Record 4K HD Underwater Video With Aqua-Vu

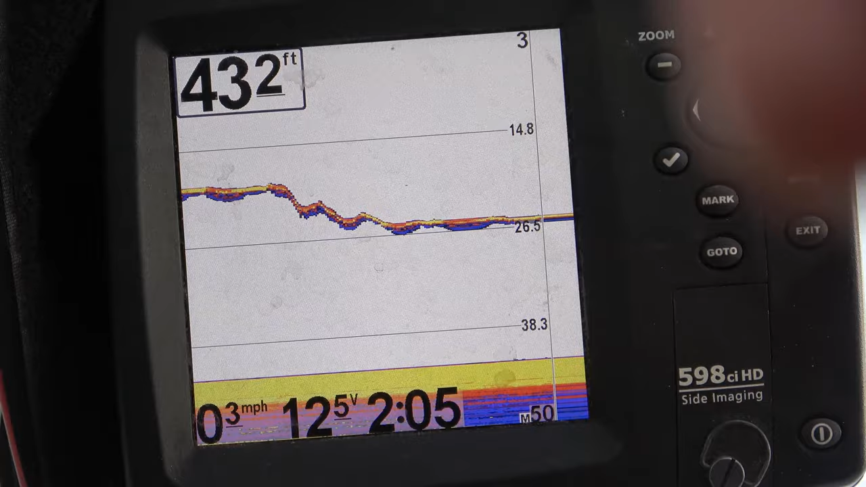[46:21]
that's what our, it looks like when it goes down, you can see it go all the way down, it's pretty easy to tell, because it's such a big mark, it's, shows up nice, all right, back to filming the, the aqua view,